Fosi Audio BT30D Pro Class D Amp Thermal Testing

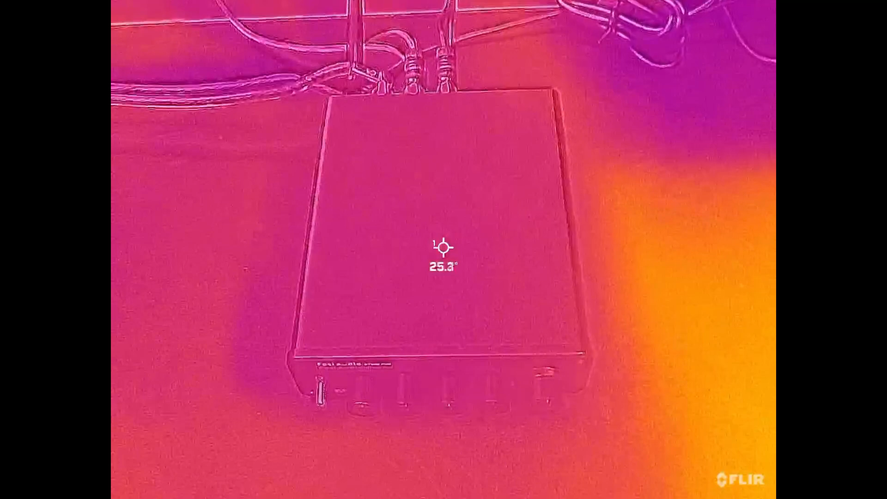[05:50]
is the before test before playing the music the play list I mentioned and this is the top center of the case
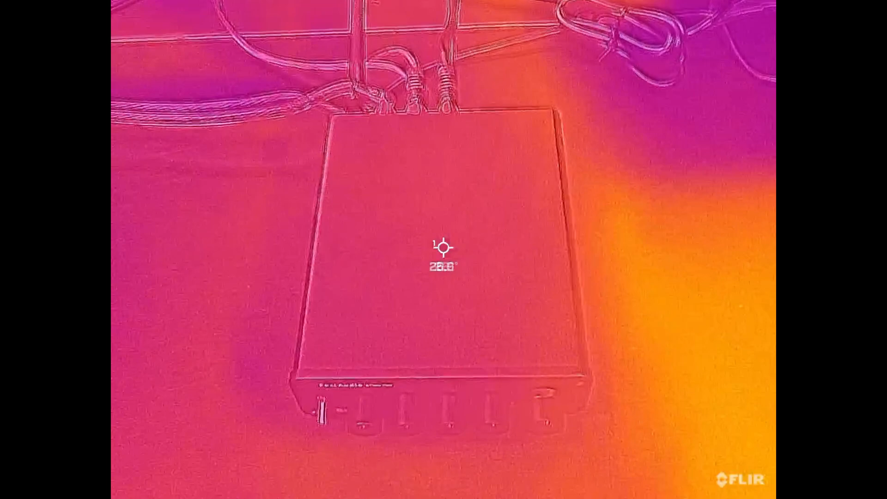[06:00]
now I'm going to flip it over I'm going to try to flip it over anyway
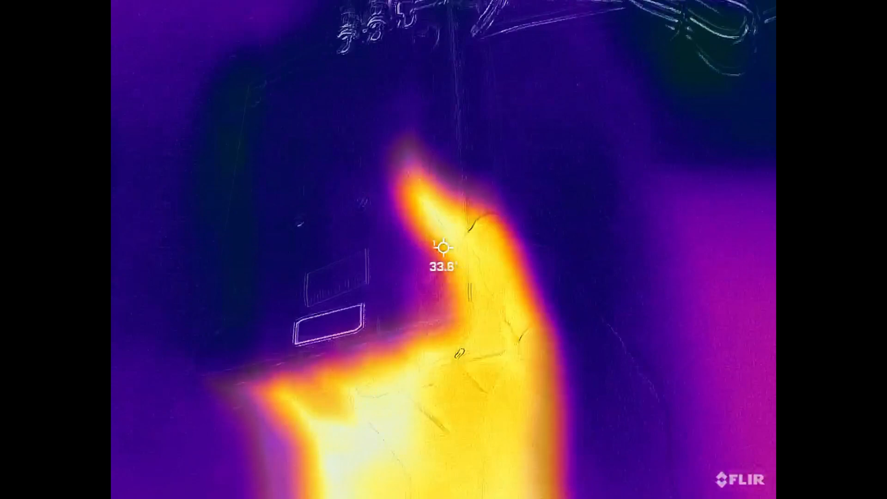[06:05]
and let's get that here right there
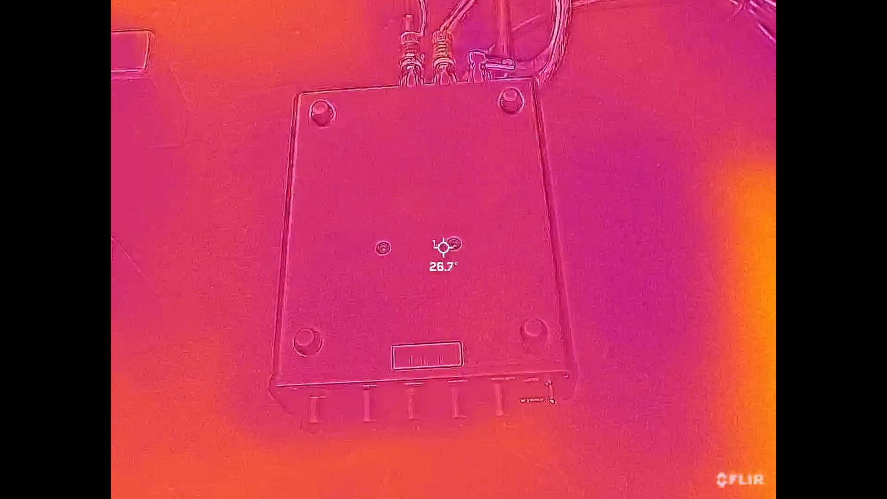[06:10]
right there where that contact is there's the bottom
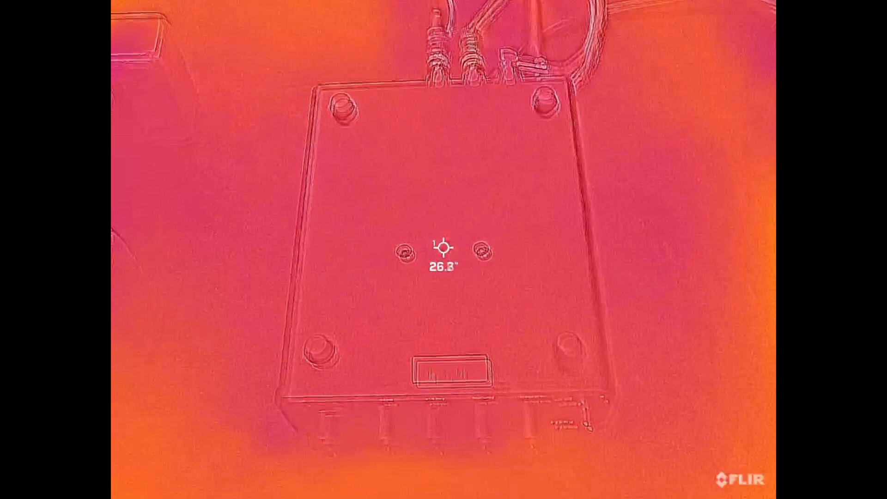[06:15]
okay this is now at 30 minutes of playtime 50% volume using the 48 volt power supply unmodified BT 30 D pro by Fosse audio and we're looking at
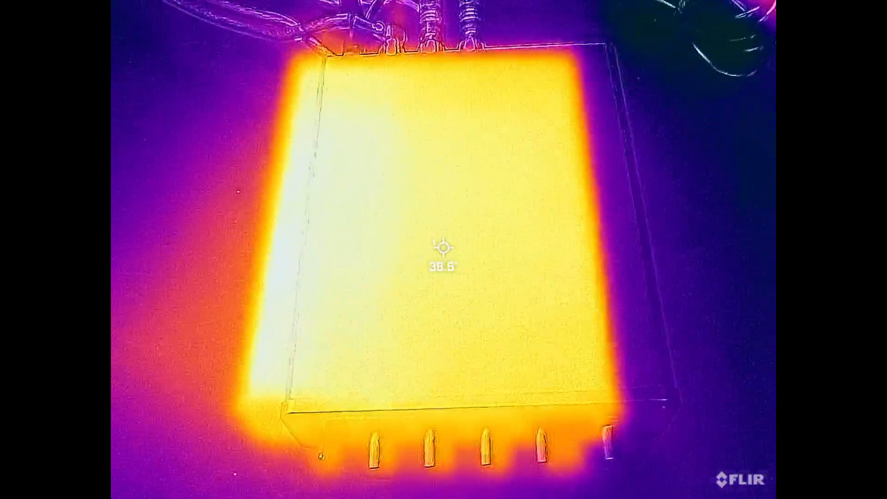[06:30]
the center of the case you can see that the left side is a lot warmer than the right go back up right here
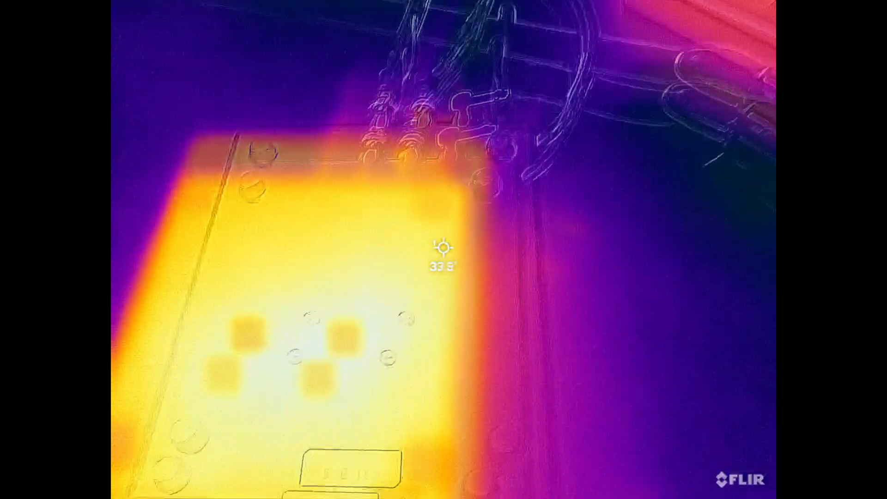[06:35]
look at that isn't that really cool I bet those two orange dots are the chips there we're sitting at close to 40 C there at the center of the case
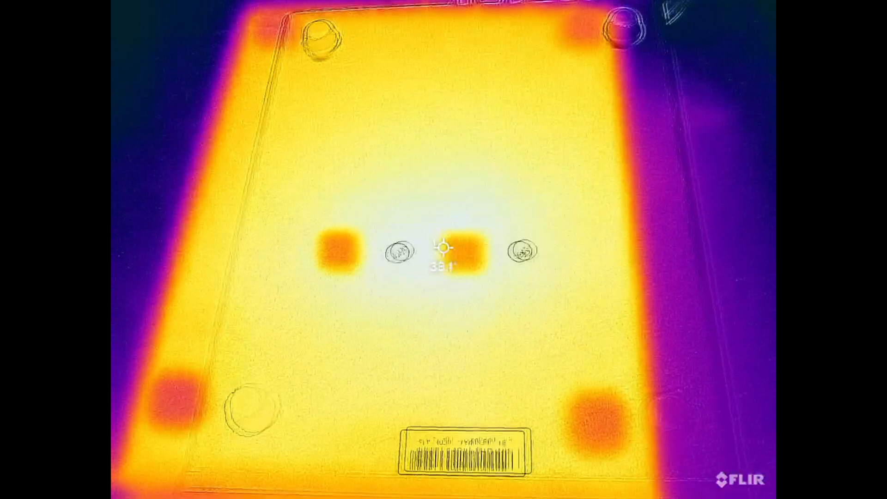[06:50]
again 30 minutes 50% volume okay here's an additional 10
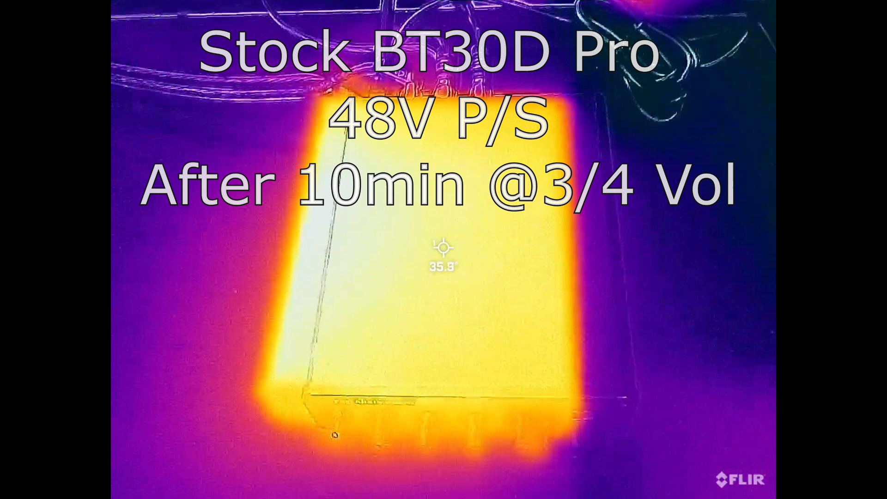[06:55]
minutes of three quarter volume unmodified BT 30 D pro
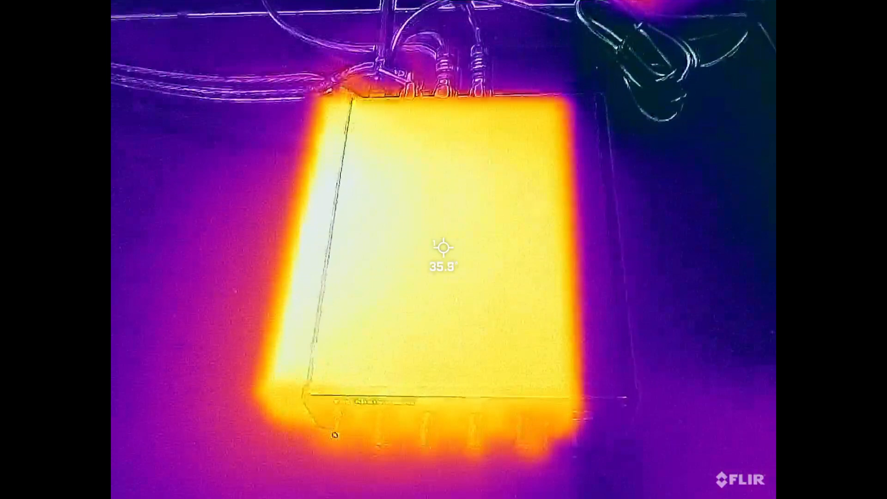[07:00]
48 volt power supply center of the case there let's go to the bottom
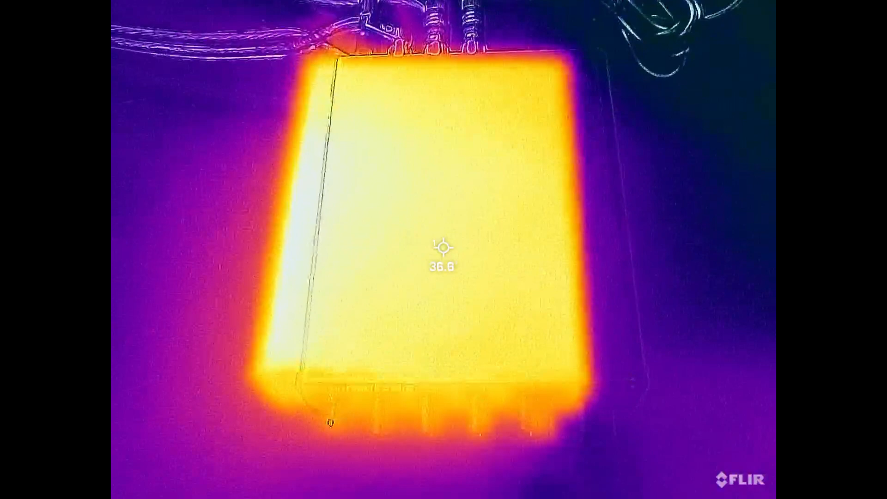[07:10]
I don't remember what it measured there if that's 40 you know it drops off a couple degrees C around the perimeter
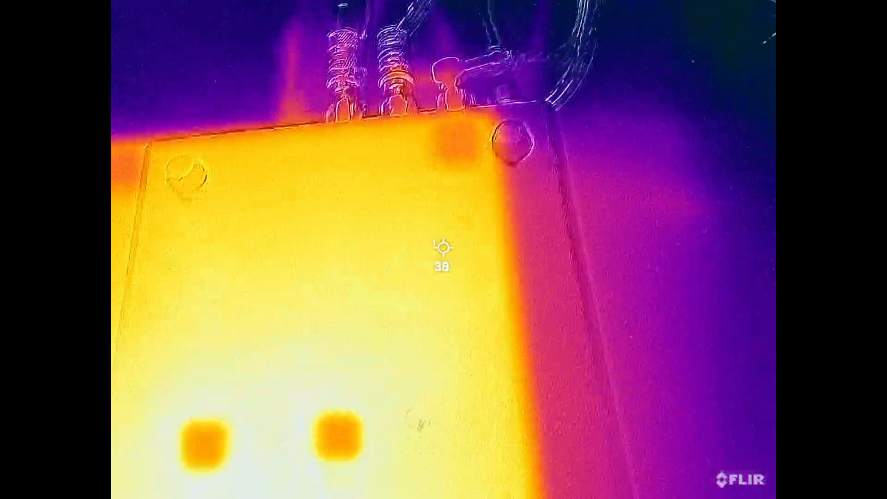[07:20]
next up modified case which will be that guy there with
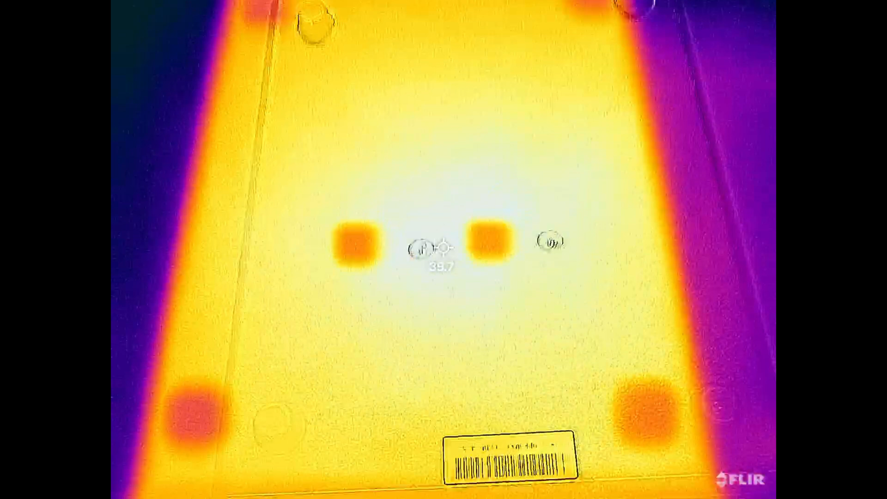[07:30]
the same playtime and volume settings okay here's the BT 30 D modified case
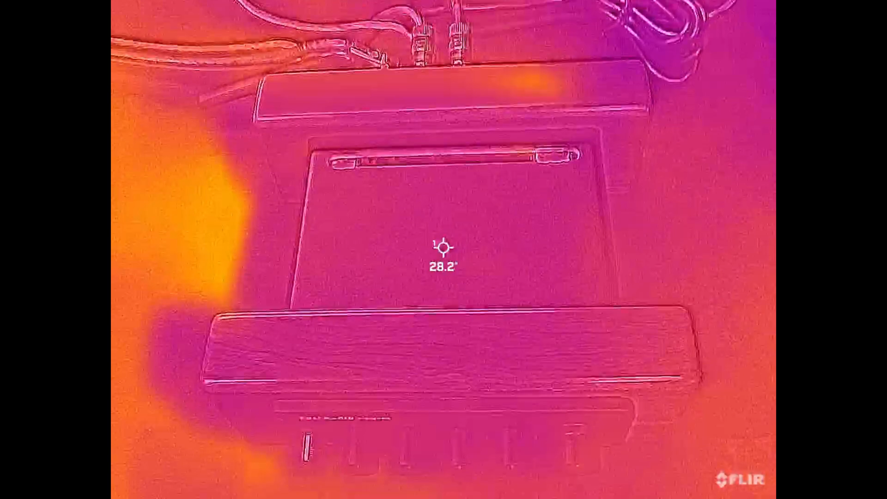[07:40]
top center before running music and I'm
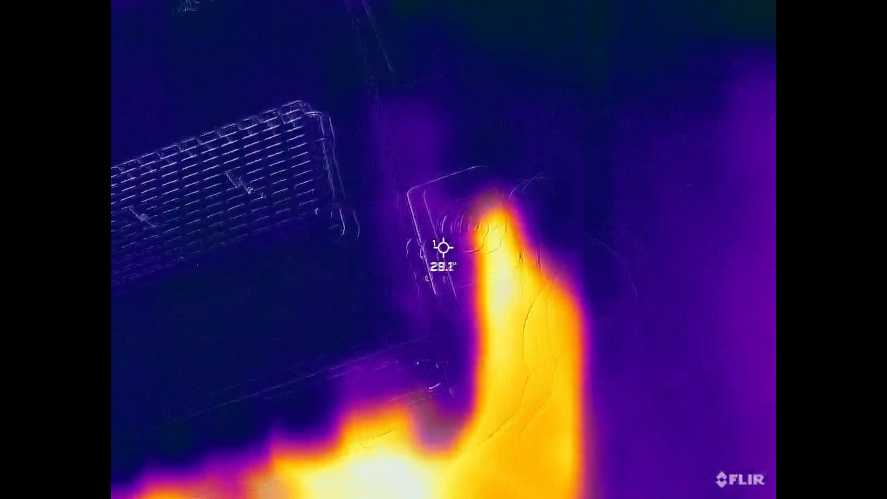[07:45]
turning it over here and putting it right on that heat sink
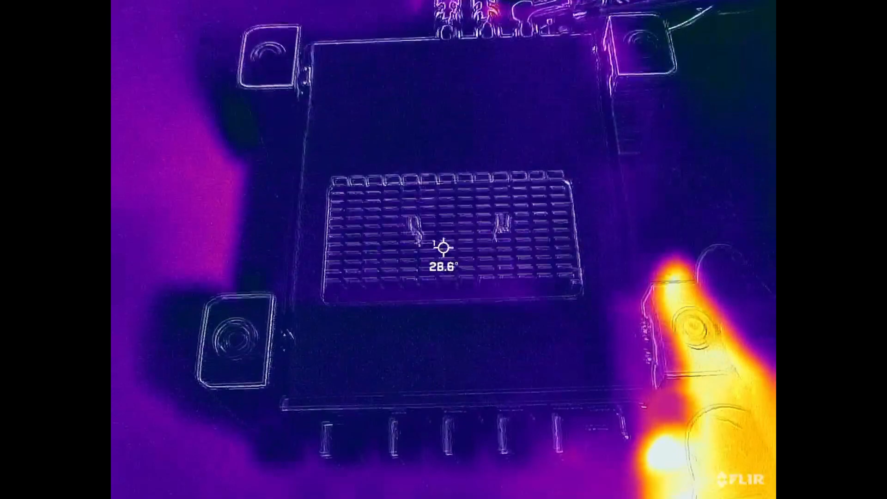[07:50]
there I think it's going to be higher than 40 C because it's going to pull more energy off that aluminum
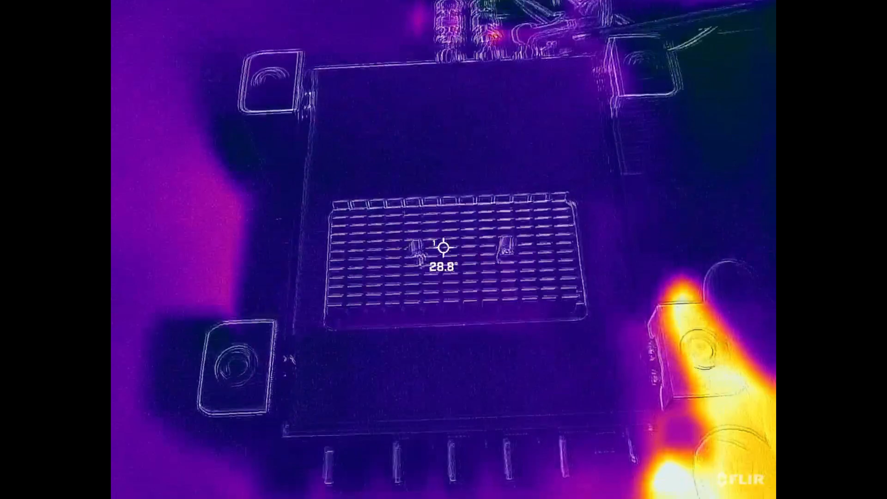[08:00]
plate that's connected to the chips 48 volt as well okay this is the same playlist 30 minutes later same volume settings tone
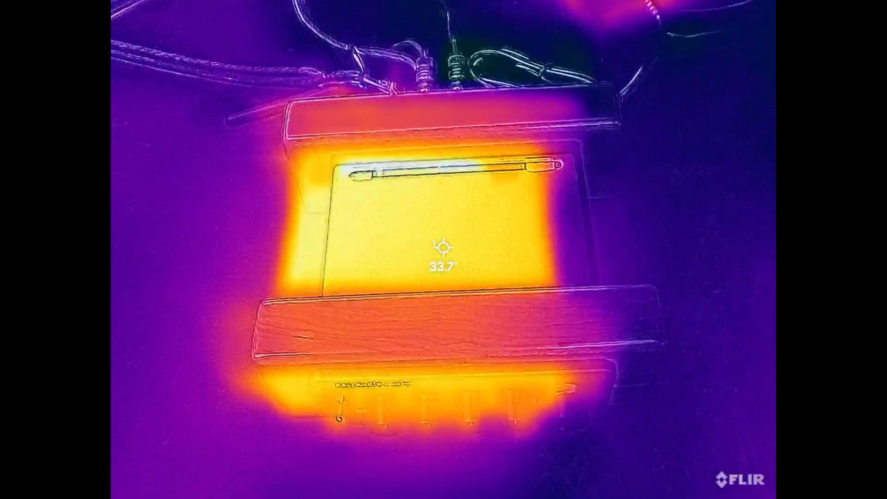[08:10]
control settings this is the BT 30 D pro from Fosse audio modified
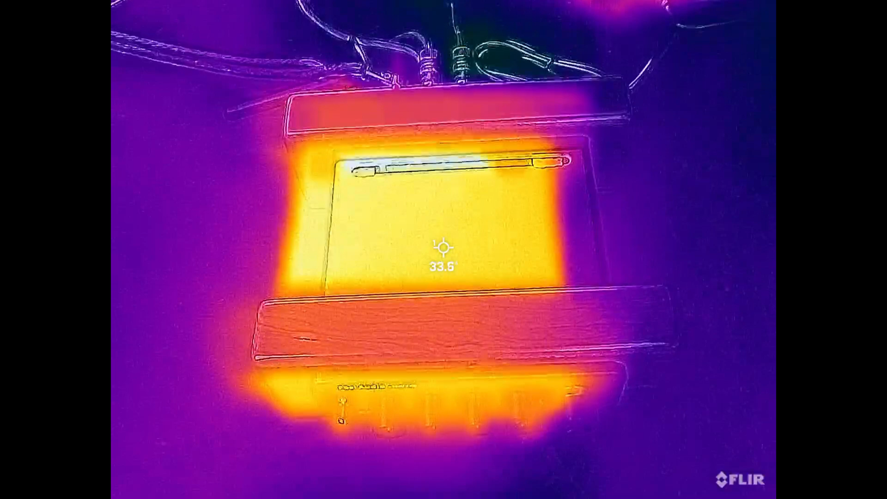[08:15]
yep 34 there let's turn it over let's see what's going on underneath